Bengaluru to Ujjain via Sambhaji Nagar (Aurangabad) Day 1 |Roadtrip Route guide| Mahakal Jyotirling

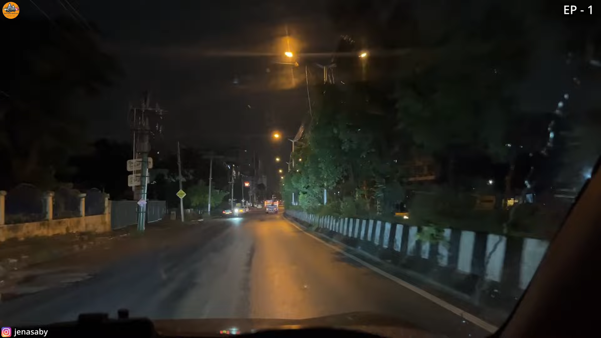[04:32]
का नज़ारा, बारिश हो रहा है हल्की हल्की बूंदाबांदी। टाइम 4:45 हो गया है अभी। चारों तरफ पूरा पानी ही पानी भर गया है एकदम,
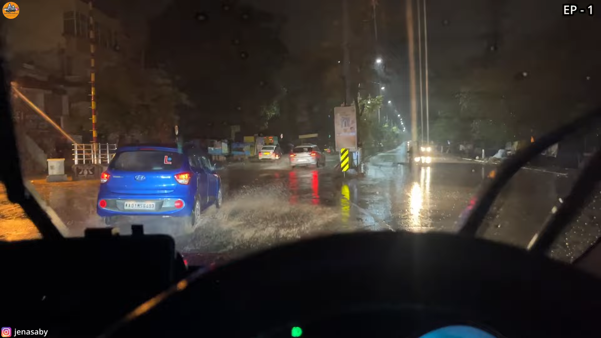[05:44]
देखो कितना पानी जमा हुआ है। हुसूर रोड और थोड़ी देर में नाइस रोड।
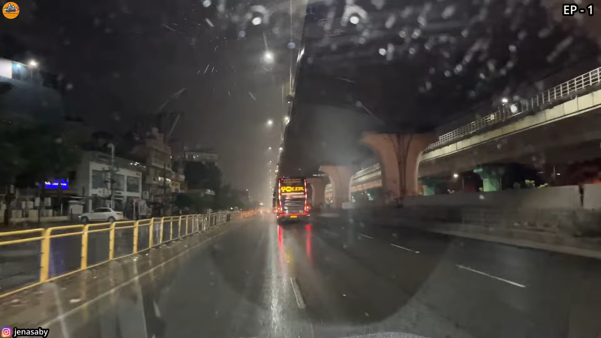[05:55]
हम लोग नाइस रोड पहुंच गए अभी 5:10।
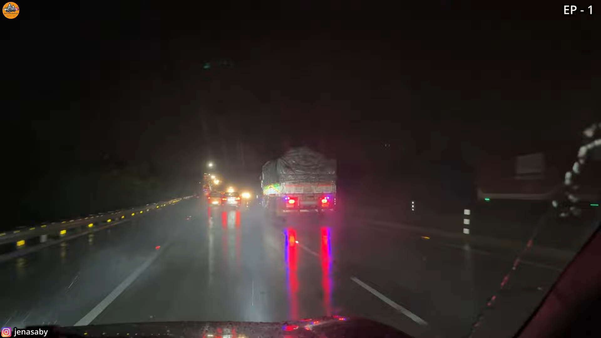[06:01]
नाइस रोड एग्जिट कर गए हम लोग, अभी मुंबई वाला हाईवे पकड़ लिए,
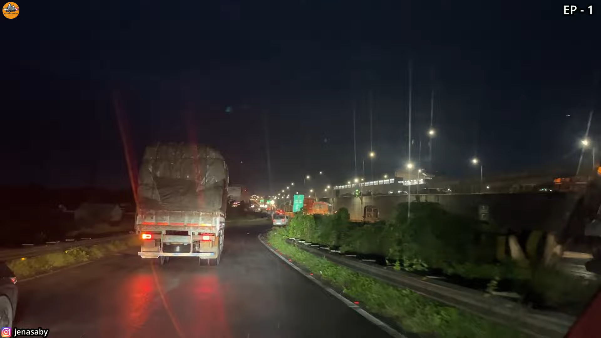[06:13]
नीलमंगला पहुंच गए। ये वाला रोड जो है मैंगलोर चला जाता है।
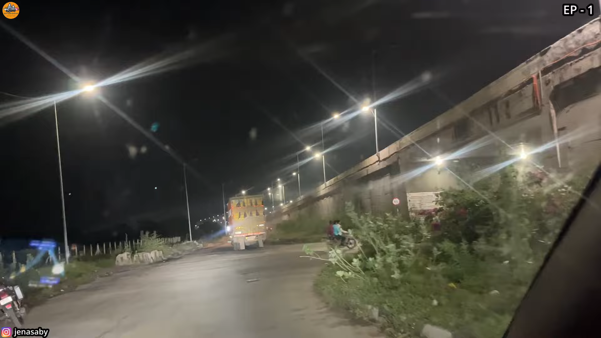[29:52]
टाइम 9:10 और हम लोग एंट्री कर गए औरंगाबाद सिटी, बाईपास से निकल के अंदर जा रहे हैं।